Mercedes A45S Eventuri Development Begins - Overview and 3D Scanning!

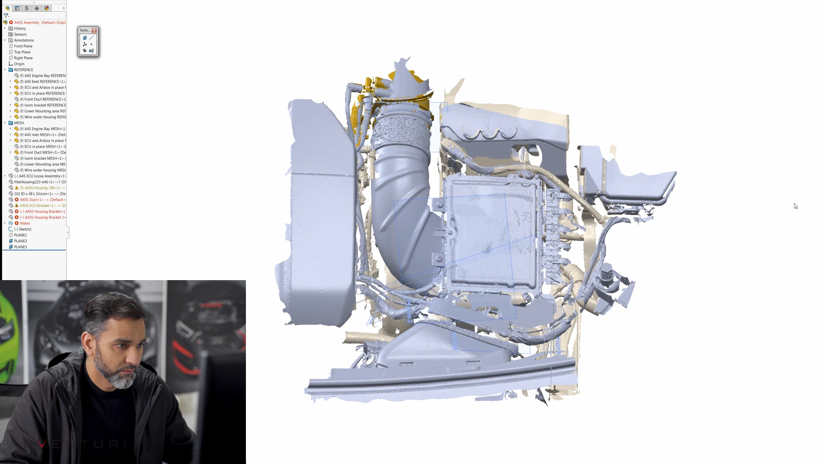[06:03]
So scans are all done I've processed all the scan layers into my software so in front of me you can see every scan file
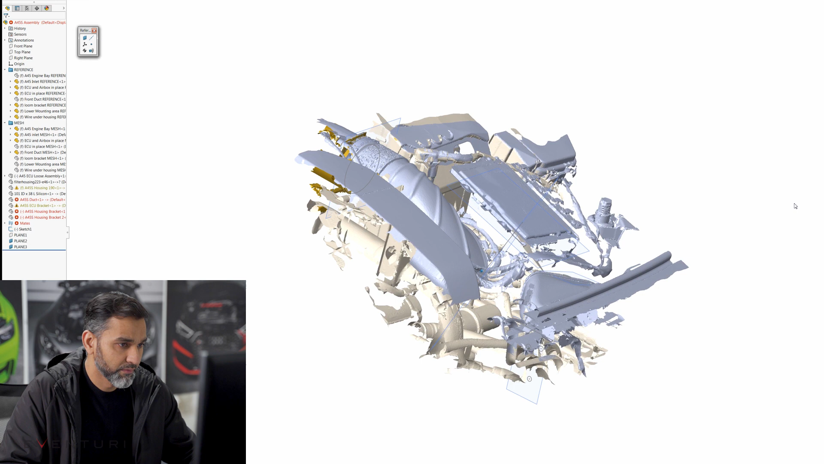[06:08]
I scanned different components of the engine in different files which allows me to
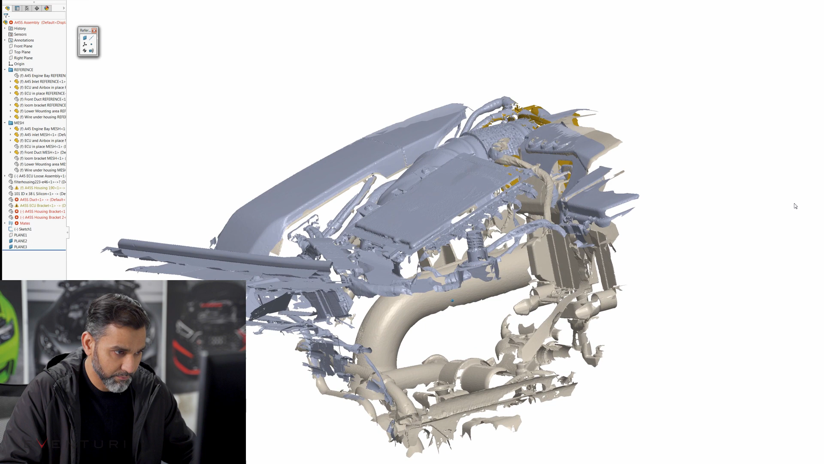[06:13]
make it much easier to manipulate and remove things I don't want to see so
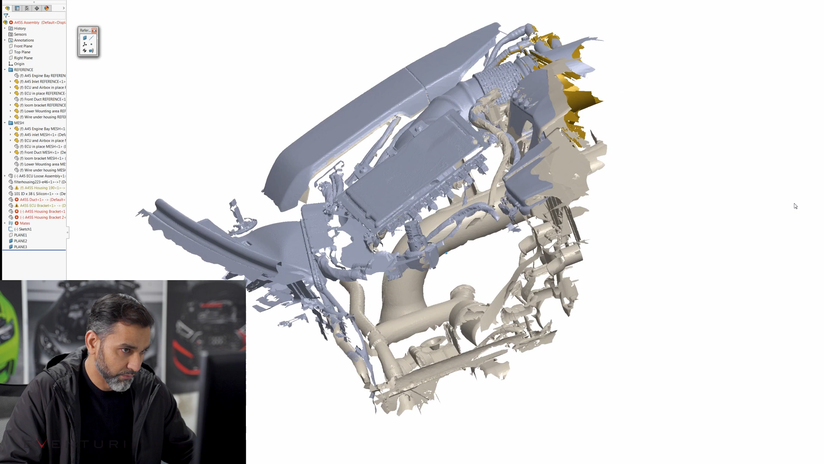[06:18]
let's start by removing the stock tube and the stock ECU location so we can look into the actual engine bay in 3D so let's get rid of that
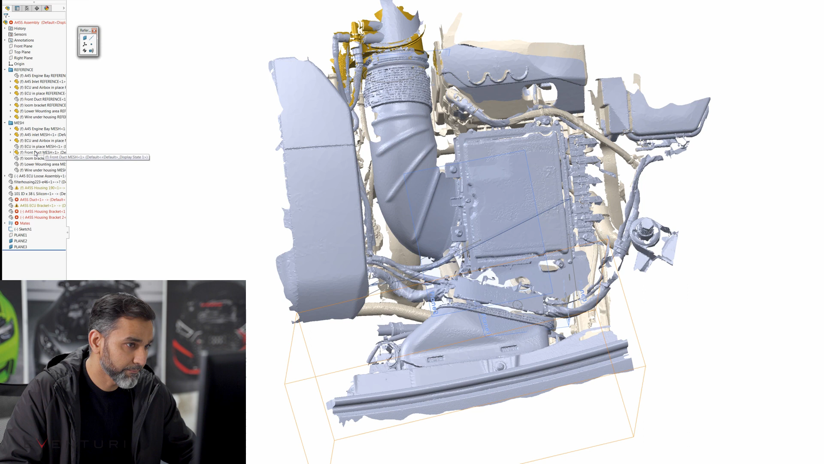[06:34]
okay so now we can see in 3D the space in which the design will take place so
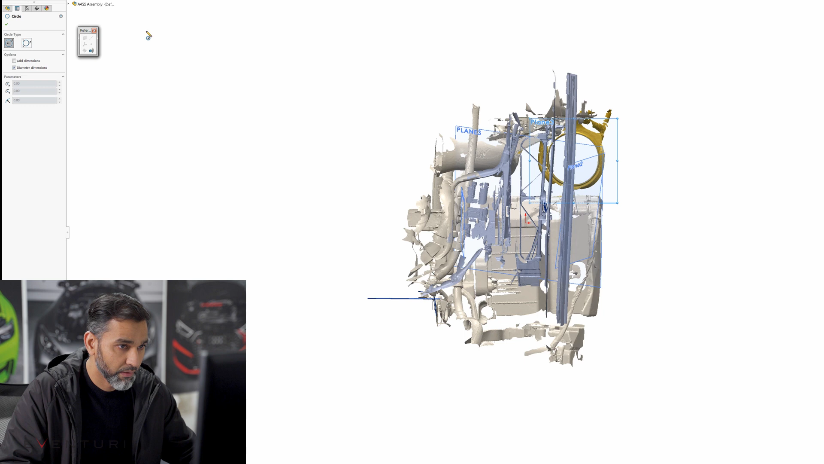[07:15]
let's have a quick measurement on how big that inlet actually is it's going to rotate this around
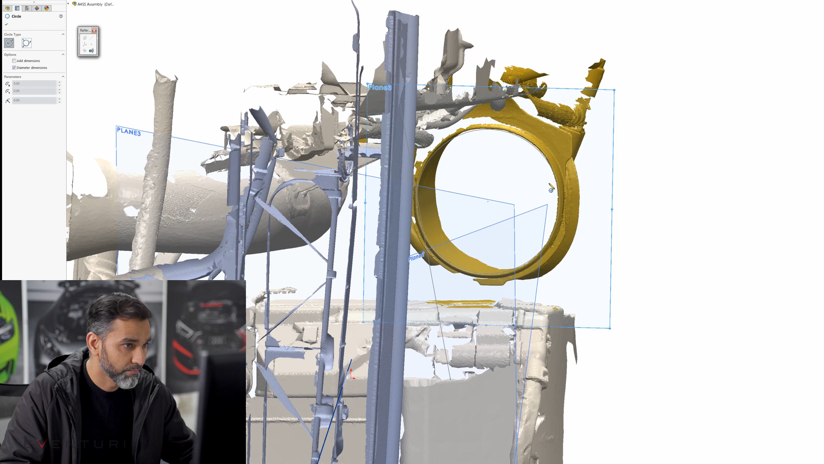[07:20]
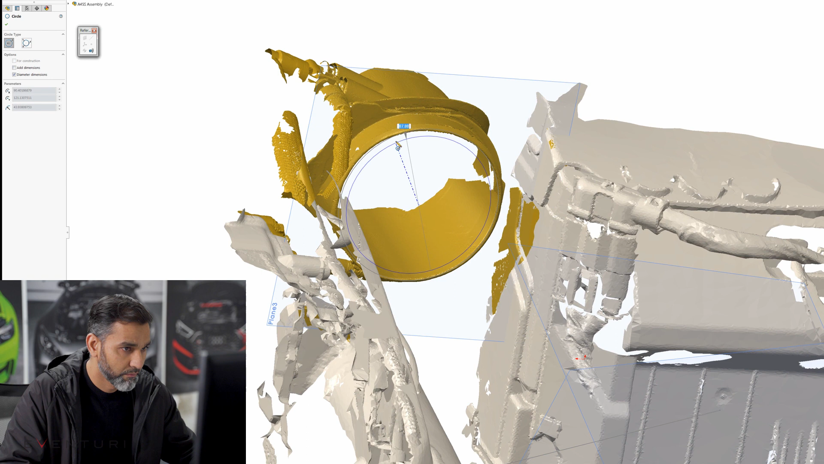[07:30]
so we're looking at about it's around 95 90 to 96 millimetres
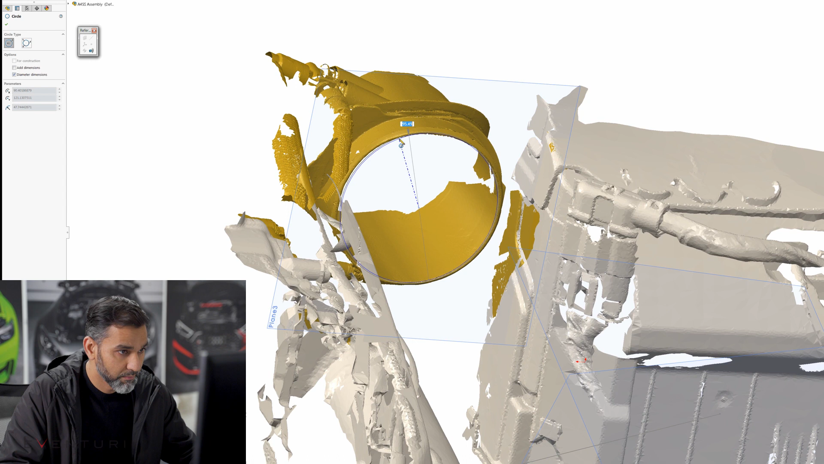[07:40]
in diameter on the inside of that tube which is really good so
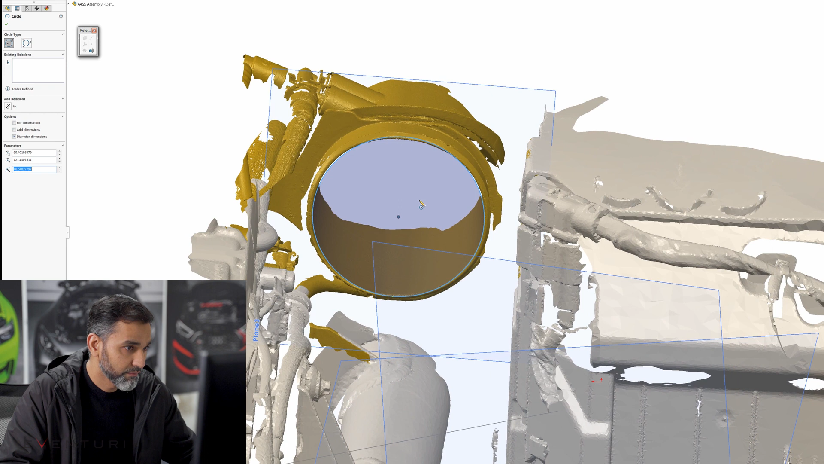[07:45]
we'll start from there and then we'll see how how much space we have to move with
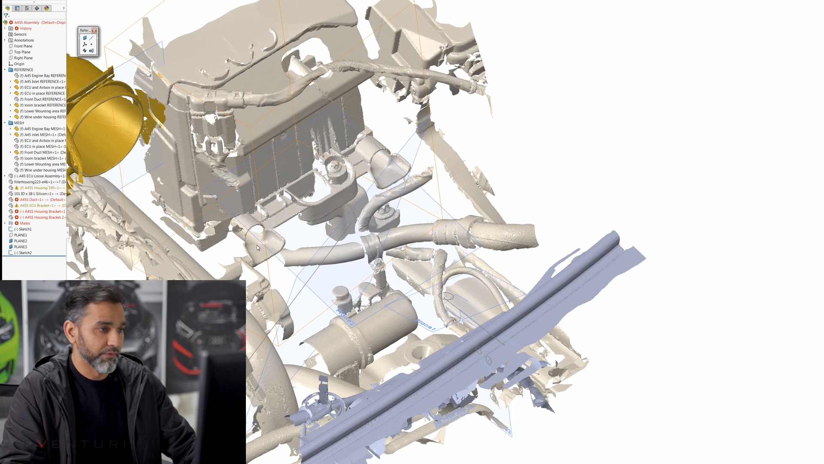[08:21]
stock air box sits I'm not sure if we'll use that right now because we still need to find a place for the ECU to live which won't be on top of the air box and